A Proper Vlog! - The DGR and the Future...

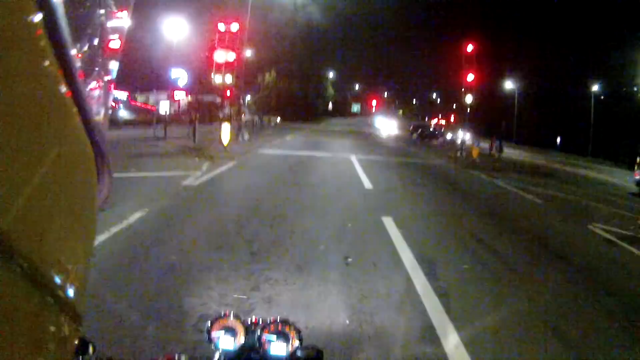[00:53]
Now, I'm on my third set of gauges due to warranty claims, due to the ingress of condensation. In one of my early vlogs, I mentioned about this bike, how the kilometres per hour were bright and the miles per hour were faint. And so I thought, I questioned it. I went to my dealer and said, what's going on? Is that meant to be the case?
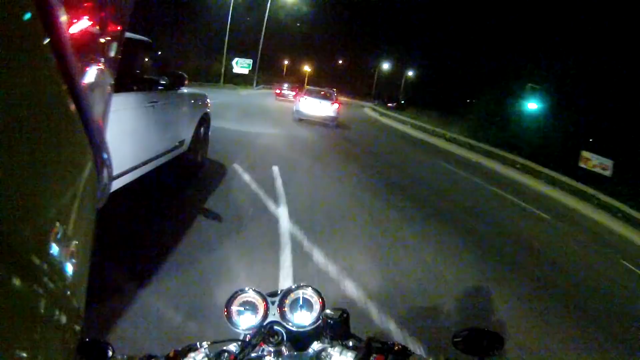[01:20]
And have I got something like a French or continental bike with continental clocks? What's going on there, then? And they said, no, no, that's perfectly normal. Perfectly normal. Don't worry about it. Well, I'm afraid to say, clock set number three, all of the numbers on the dials, I'm not sure if you can see, are as bright, are as bright as each other. So, yes.
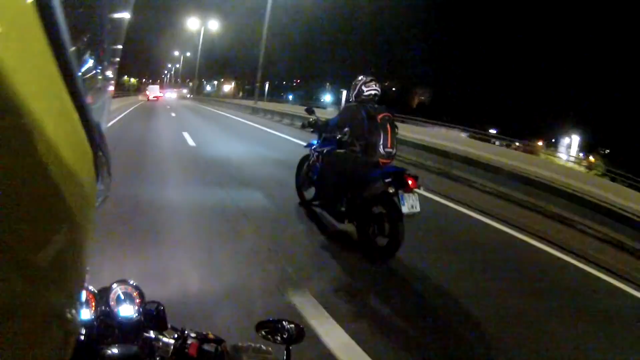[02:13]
Yes, E. Estonia, I think it is. E on the number plate. You can correct me if you want to. He was very appreciative of my motorcycle, which I'm still trying to sell. And considering I haven't sold it yet, I'm really starting to think, fuck it, I may as well keep it. So I thought I'd say hello, haven't spoken to you for a while, tally-bally-ho, etc. Um, yes, now the new key videos, they went down very, very well, but they were sort of like two months ago now. Um, meanwhile, my subscriber count has steadily gone up. Uh, 11,300? No, 200, something like that.
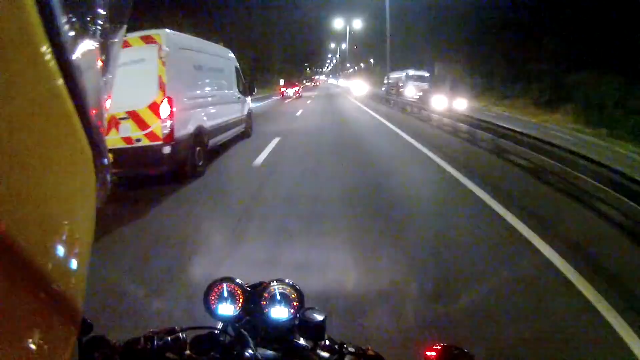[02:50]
Um, I'm probably exaggerating, probably only just over 11,000. And, uh, yeah, never mind. Shits and giggles and all that. So I thought I'd just touch base, say hello, thank you very much for keeping with me.
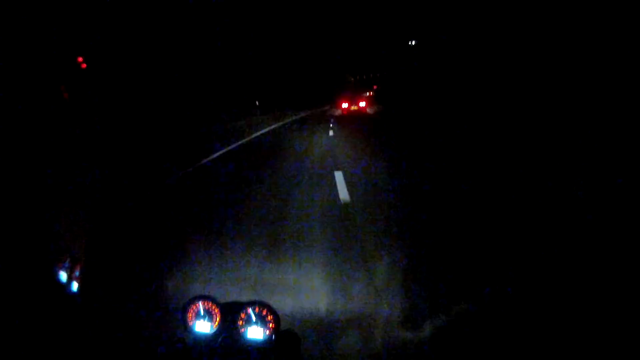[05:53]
Um, so yes, here we are, just about to get onto the M11 from the North Circular. Whee! It's more fun when there aren't any cars about, and when I'm not concentrating on chatting. Hi. Um, so, that's the plan. So, hang on, I've digressed again. I'm not going anywhere because, uh, if I do sell this motorcycle, uh, a friend of mine, well, one of my closest friends, um, he's got a Street Triple that he's only done about 2,000 miles on in eight years, something ridiculous.